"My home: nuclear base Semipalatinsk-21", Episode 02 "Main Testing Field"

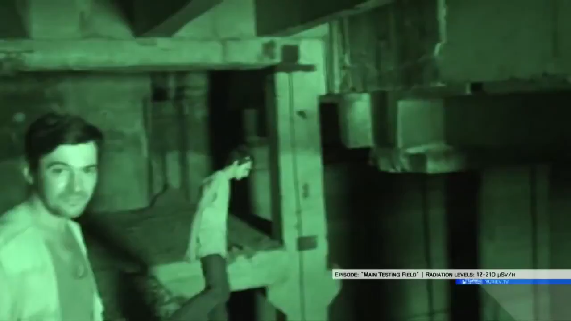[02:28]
Quiet and cold. Army had trains installed here, but it is metal, which means it has been stolen by the nomads, and sold for scrap.